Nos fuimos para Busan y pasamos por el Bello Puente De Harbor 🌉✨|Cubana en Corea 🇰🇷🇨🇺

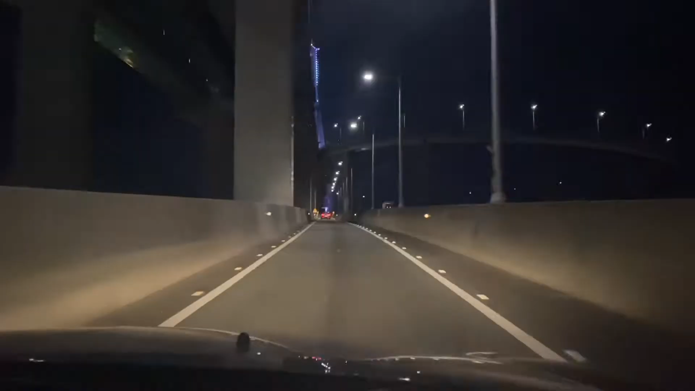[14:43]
Uno de los puentes más grandes. Colgante más grande de acá de Corea del Sur y está situado en Busan, así que miren. noche es espectacular. Las luces, miren por acá, estamos. Miren qué hermoso se ve.
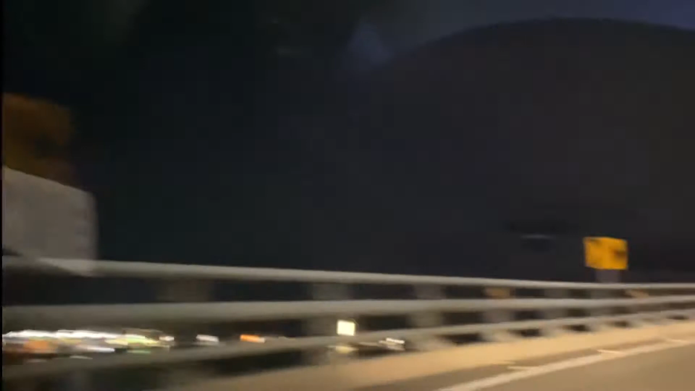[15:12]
Le vamos a dar la vuelta para poderlo captar correctamente.
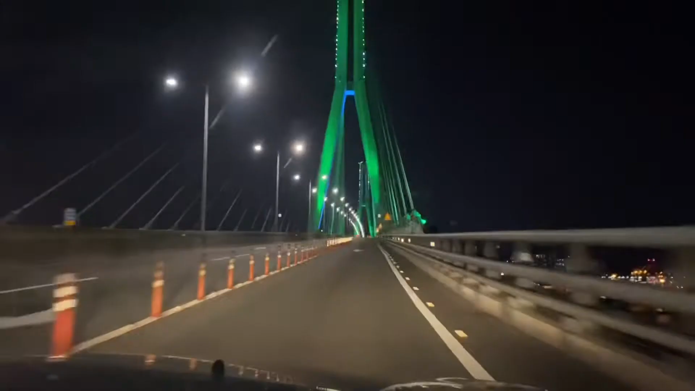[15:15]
Y miren qué belleza. Está si sí, lo cambian de colores.
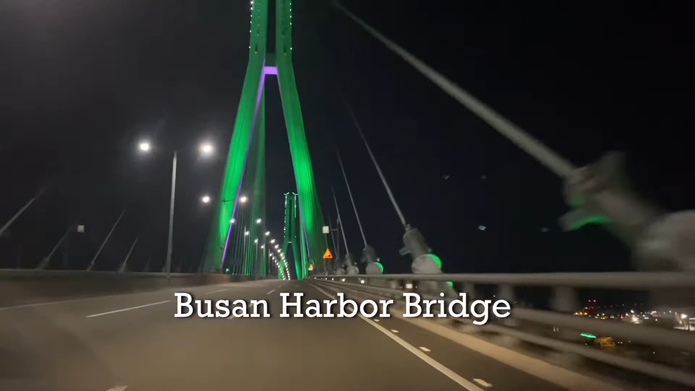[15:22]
Al momento está verde y morado, pero cambia de colores, o no sé si cambia o lo ponen diferentes. Miren para acá.
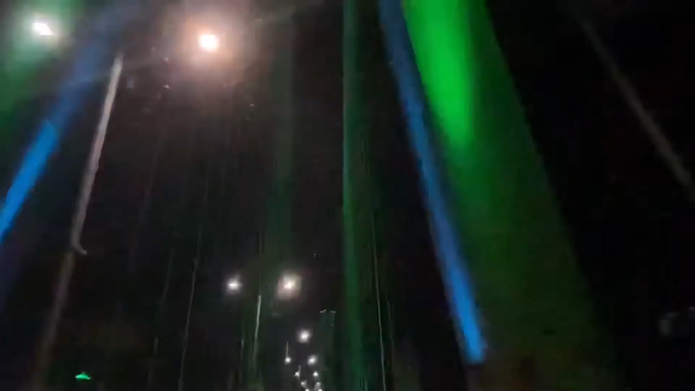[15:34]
Estoy tratando de beber. Está cambiando ahora azul. Ah, miren, está cambiando precisamente azul. Precisamente vamos y está cambiando de colores.
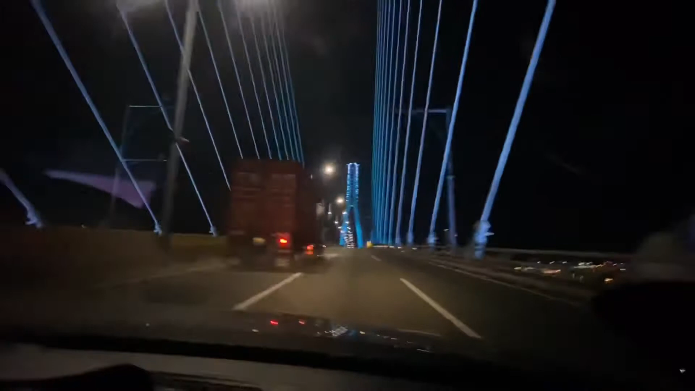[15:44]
Así que automáticamente va cambiando. Yo pensaba que era fijo, pero no, automáticamente va cambiando de colores. ¿Otro color? Ahora viene otro color, como blanco.